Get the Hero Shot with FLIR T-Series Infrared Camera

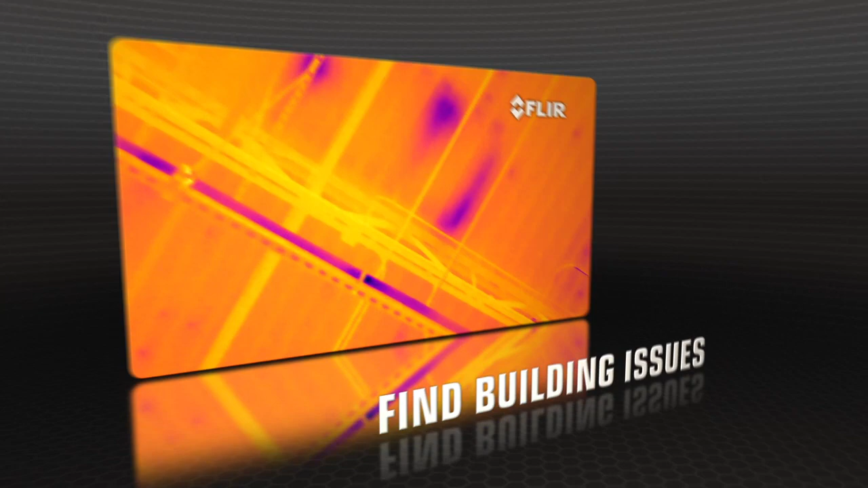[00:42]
With a choice of 320 or 640 thermal resolutions,
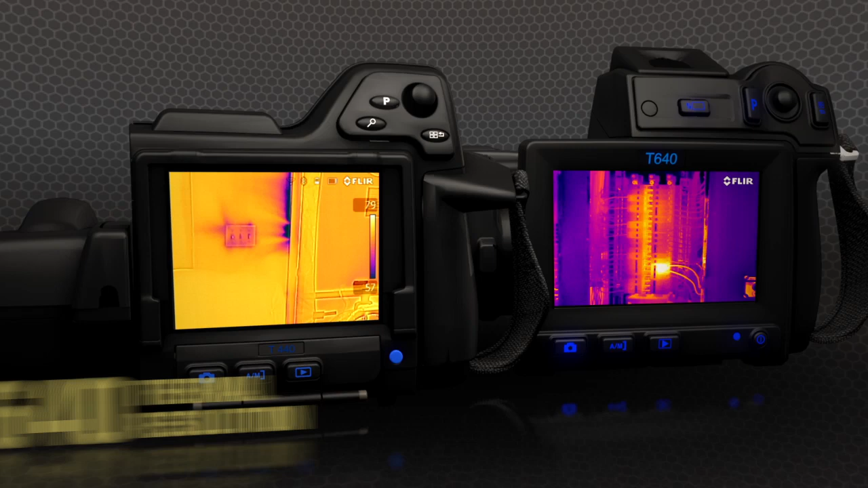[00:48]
only T-Series captures such vivid shots so effortlessly,
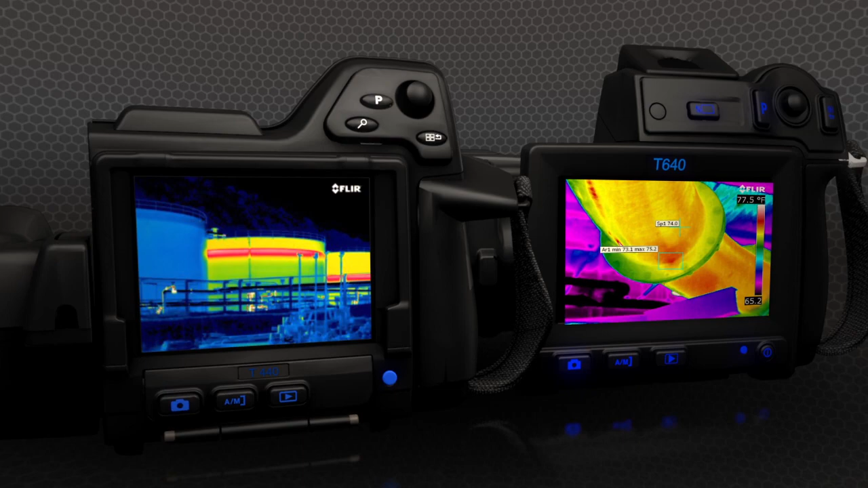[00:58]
T-Series also makes life easier with MSX,
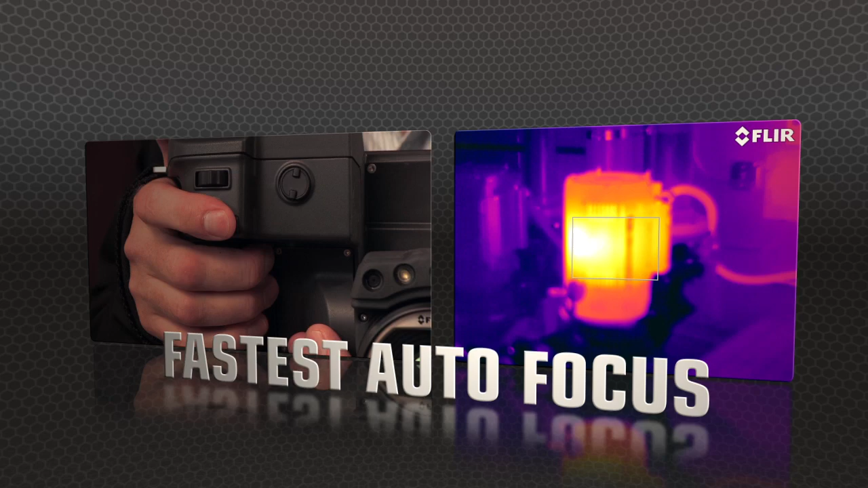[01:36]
The T640 kicks it up yet another notch with
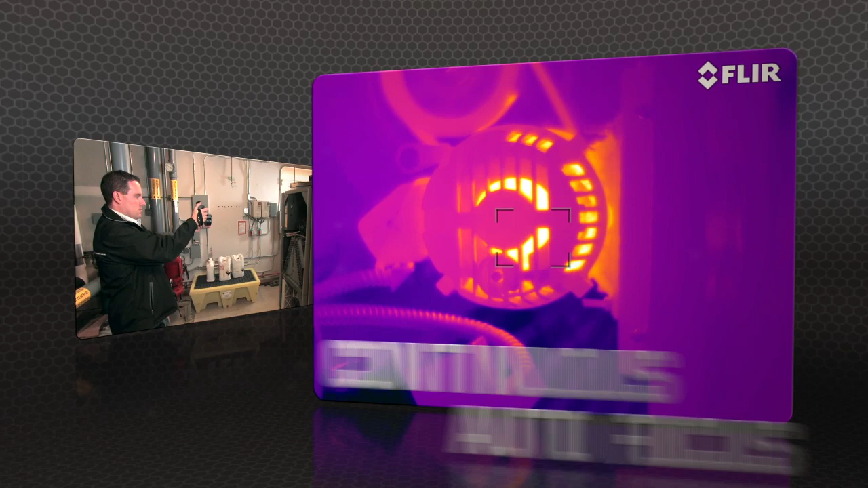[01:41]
new continuous autofocus that keeps images razor sharp, no matter where you aim.
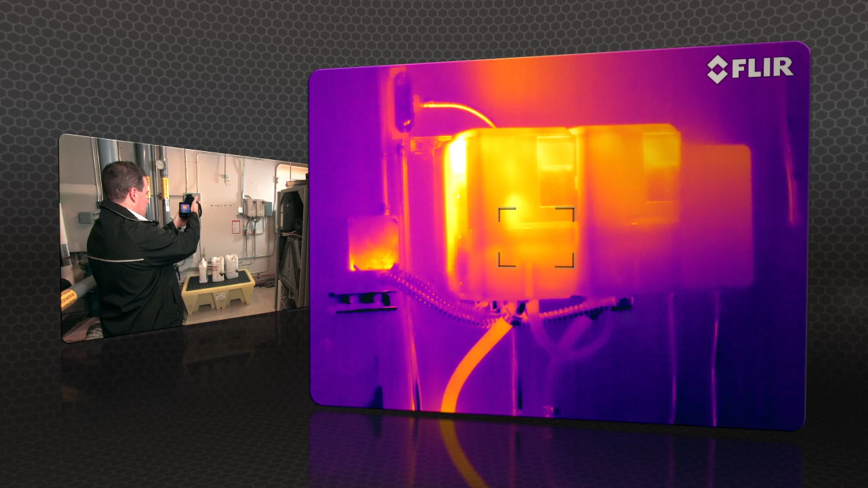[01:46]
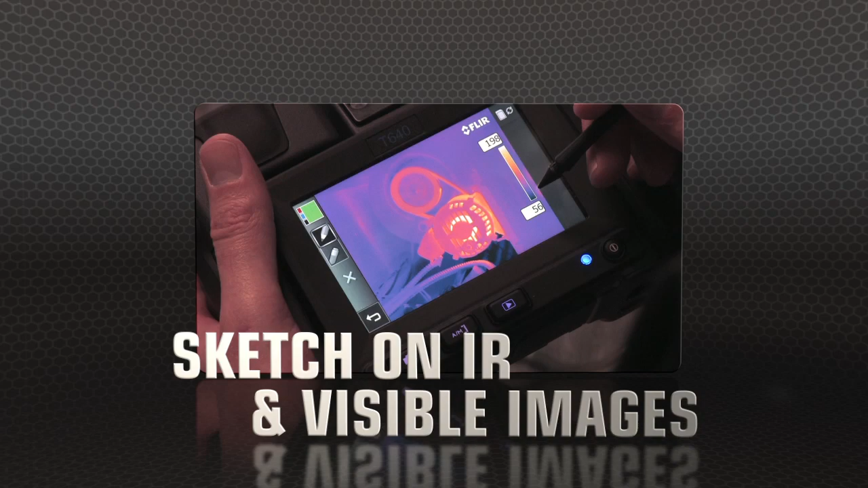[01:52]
T640 and T440 cameras now also let you sketch right on saved IR and visible light images, handy for pointing out areas of interest.
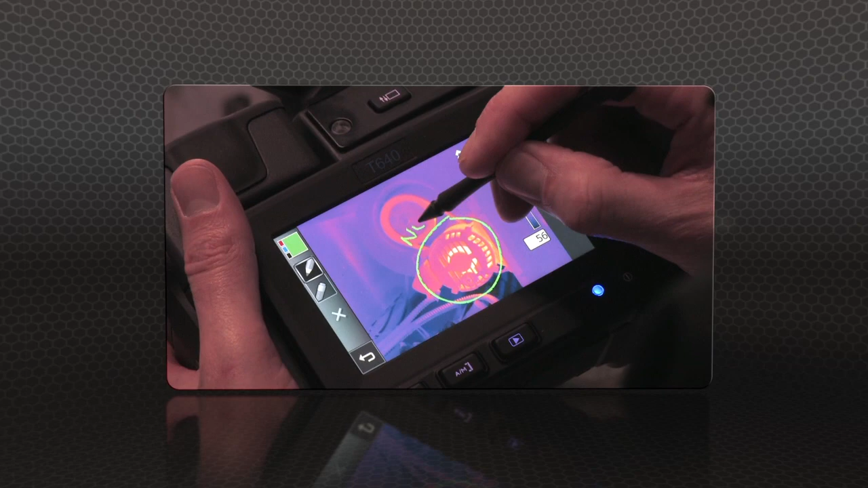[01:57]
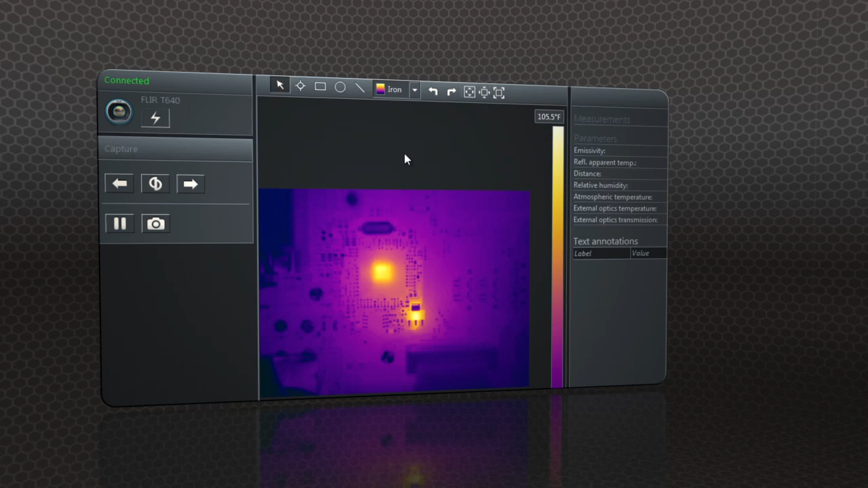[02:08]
On screen: scale top 105.5°F
and create professional documents to make your case for repairs.
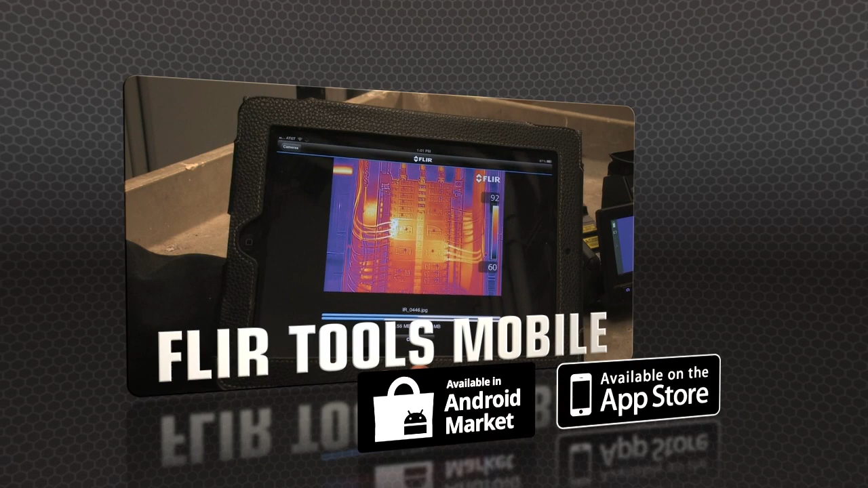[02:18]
Import images from the T-Series with your iPad or smartphone,
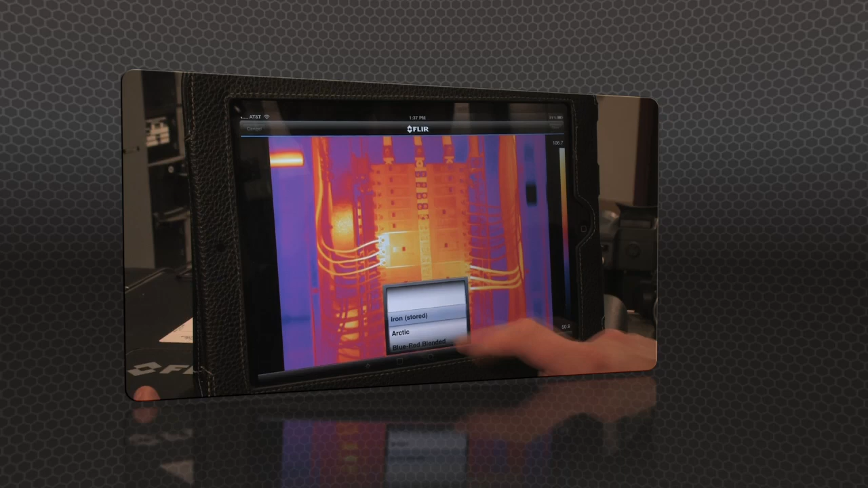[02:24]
change the appearance, add measurement tools, and create a report.